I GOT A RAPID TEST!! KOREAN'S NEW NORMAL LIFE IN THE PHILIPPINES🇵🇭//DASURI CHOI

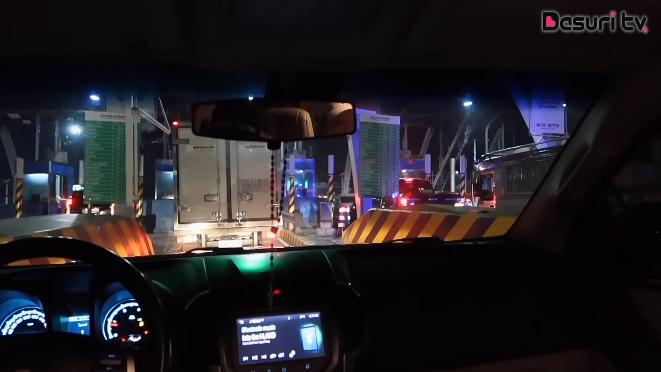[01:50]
We arrived at the toll gate.
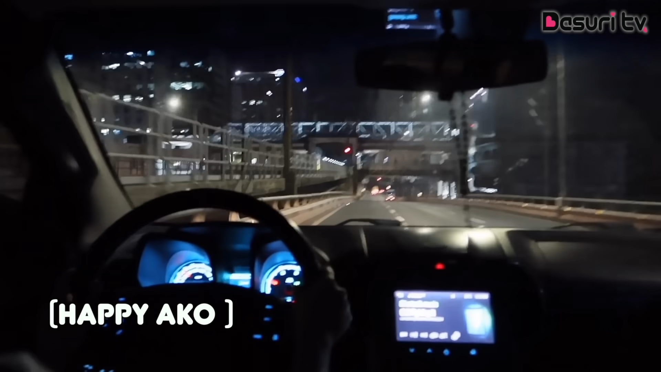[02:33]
Oh my god, I can see mga building na matataas. Ay, MRT pala yan. Diba? Ang ganda. Can you see that? Can you see that?